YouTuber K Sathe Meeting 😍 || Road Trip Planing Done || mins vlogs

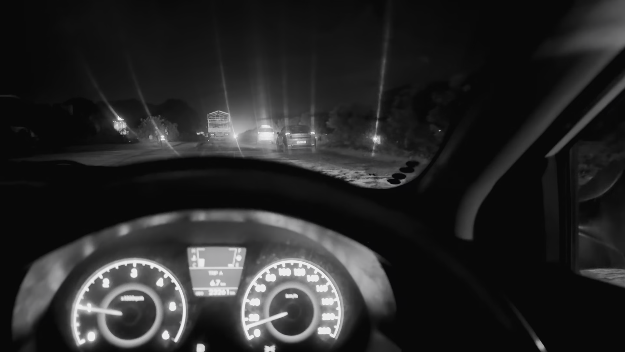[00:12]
ये देखो NH48 की हालत बहुत ही खराब हो चुकी है कैसे कार चलाए कैसे अभी कहाँ पे जाए वो सोच रहे हैं।
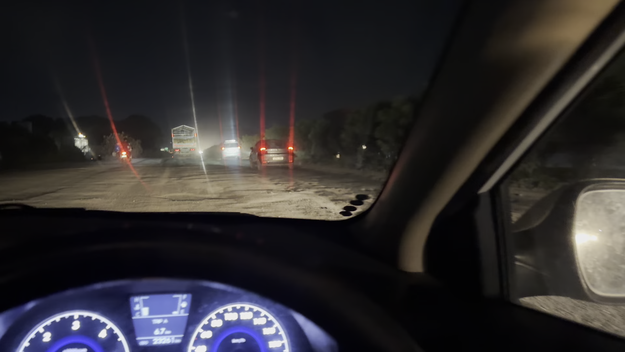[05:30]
अभी ये देखो NH 48 की हालत बहुत ही ख़राब हो चुकी है। कैसे कार चलाए कैसे। यार